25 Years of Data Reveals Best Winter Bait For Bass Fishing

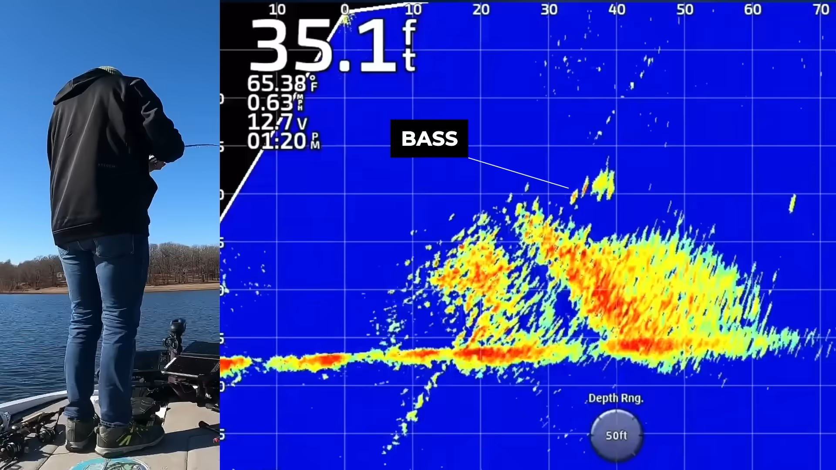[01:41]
On screen: depth 35.1 ft, water 65.38°F
That's because the bait fish get very deep and a lot of anglers catch fish suspended
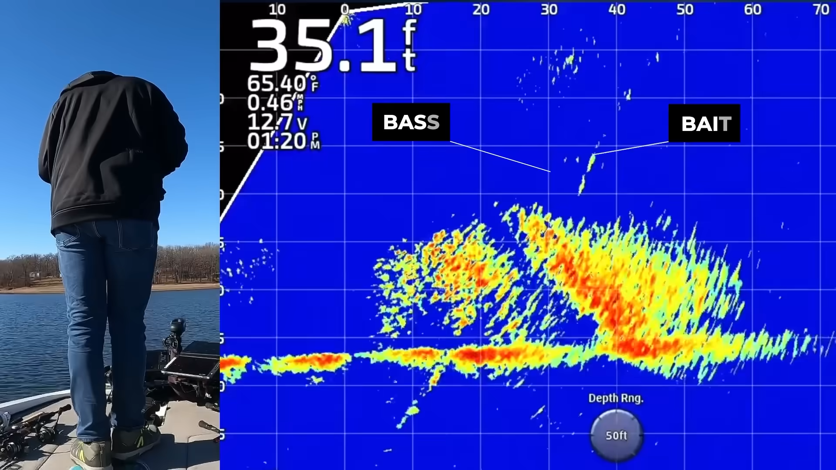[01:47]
On screen: depth 35.1 ft, water 65.40°F
over creek channels and ditches that are chasing bait fish out in super deep water.
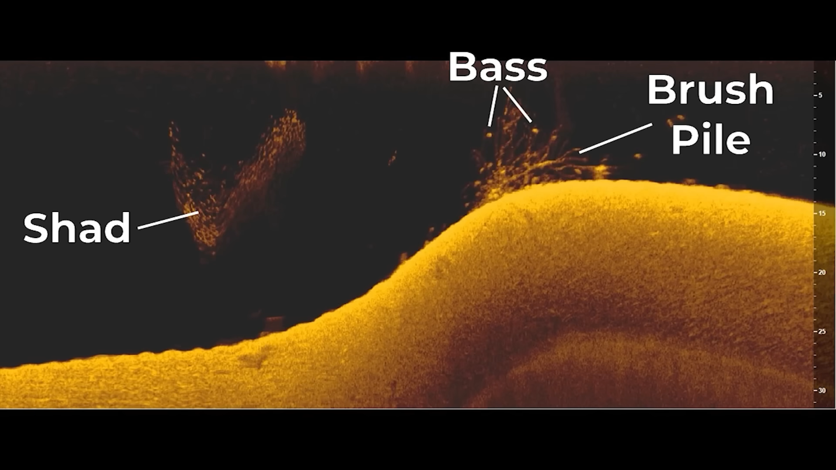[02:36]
In the winter, these fish are still getting offshore, but they're a lot more aggressive because that water temperature hasn't really dropped that cold,
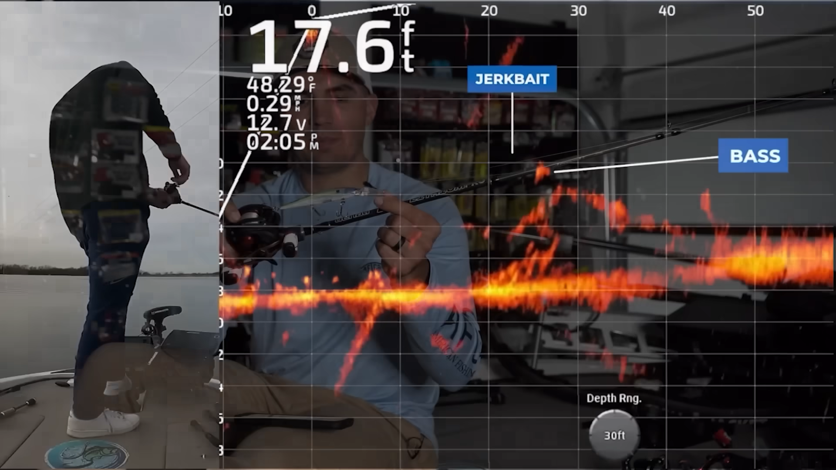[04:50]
On screen: depth 17.6 ft
and you can actually just pick up any deep diving jerkbait you want, reel it down to whatever depth you need, and just work it anywhere from three to ten feet deep, not worrying so much about the exact depth of that jerkbait. You can also toy with those fish on live scope and get them to follow the bait back,
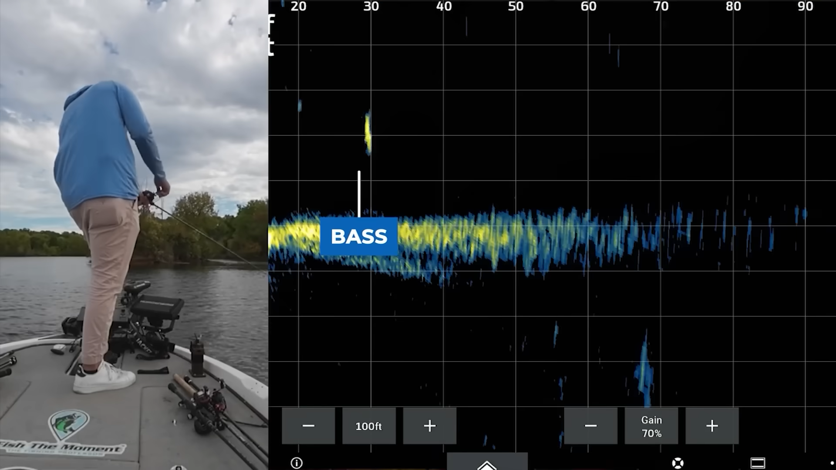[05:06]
give it an up twitch or a side twitch with that jerkbait, and get them to actually commit to that bait,
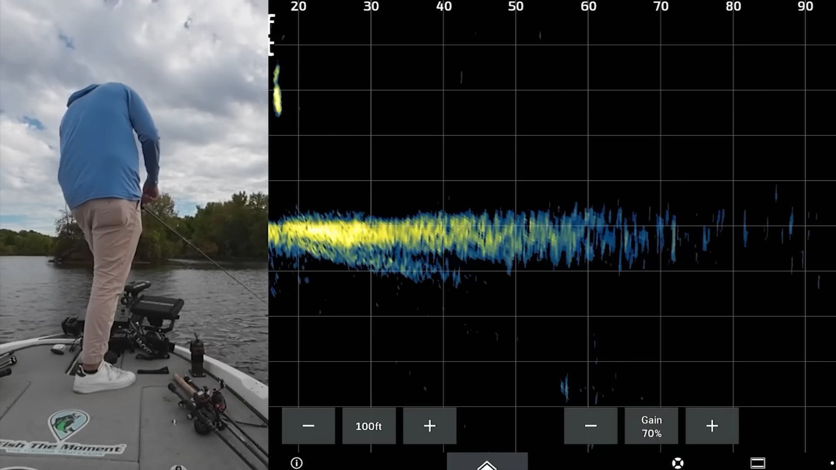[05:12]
when a lot of times in the past I feel like I probably wasn't getting a lot of these fish to commit because I just didn't even know they were behind it before live scope.
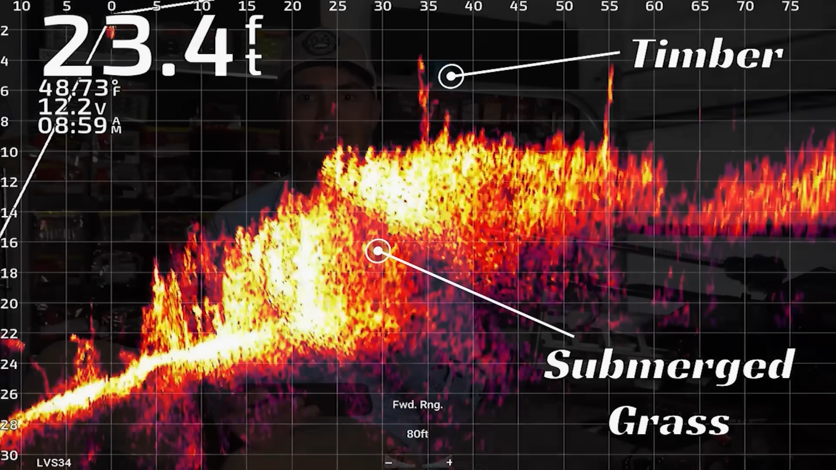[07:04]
On screen: depth 23.4 ft
Overall, offshore grass is the dominant type of cover in the wintertime for that lipless crankbait.
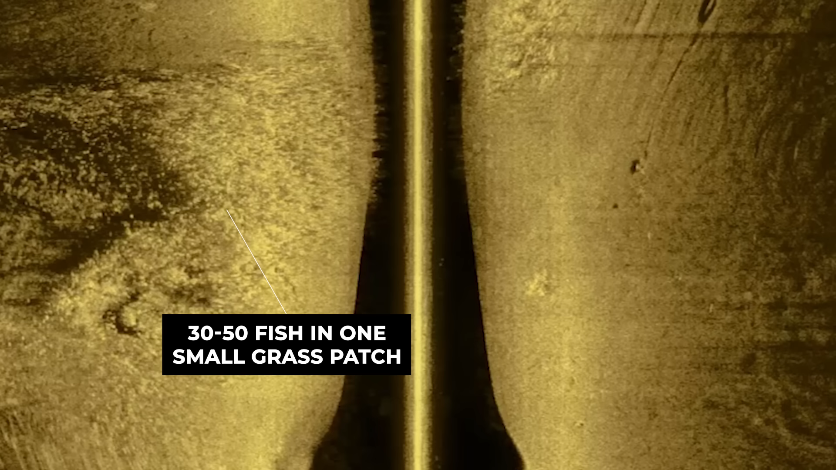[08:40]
A lot of times there'll be a grass patch out in these flats that's the size of the front deck of your boat that's holding 30 or 40 fish, and while it is like finding a needle in a haystack, when you find that needle, you can absolutely wreck them, and it's hard for a lot of other anglers to locate that area easily, so you can oftentimes have that spot all to yourself.
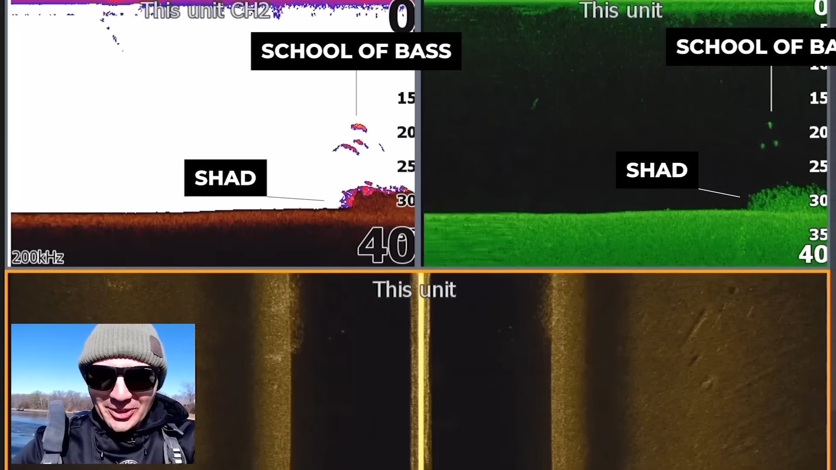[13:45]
So, the bottom of the lake can be very deep, but those fish won't be sitting up on the bottom.